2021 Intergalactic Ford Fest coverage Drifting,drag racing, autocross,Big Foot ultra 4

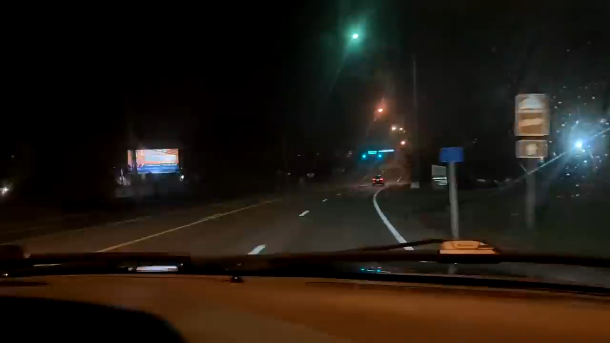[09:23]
All right, we're about an hour and a half into our drive now.